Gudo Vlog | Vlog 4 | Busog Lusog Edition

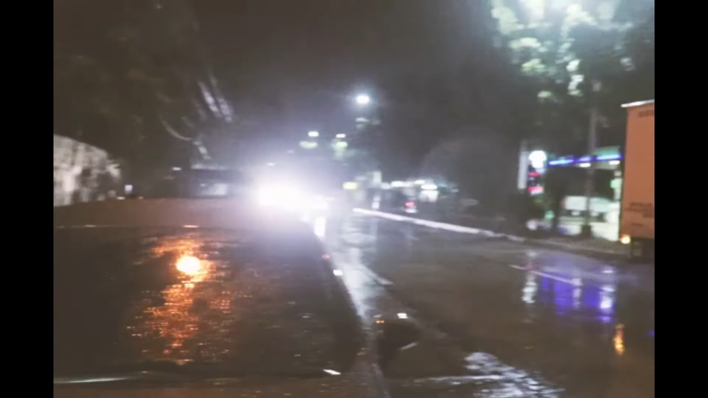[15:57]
Ayan. So, malapit. Easy access lang kasi natabi siya ng highway and yung Gudo, syempre.